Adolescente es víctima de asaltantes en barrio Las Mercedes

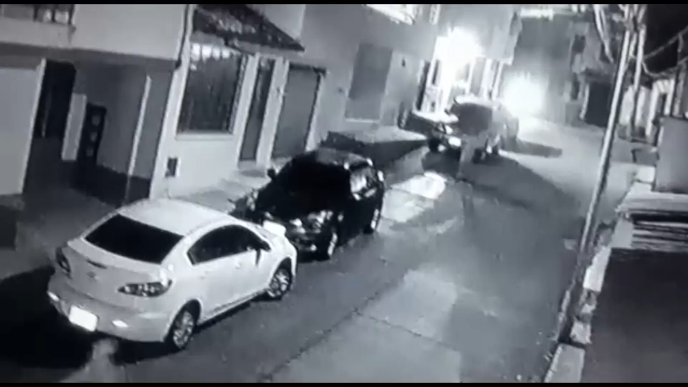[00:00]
Esta calle solitaria del barrio Las Mercedes, Parte Baja, fue el escenario aprovechado por delincuentes que en moto recorren o caña en busca de desprevenidas víctimas para despojarlas de sus pertenencias,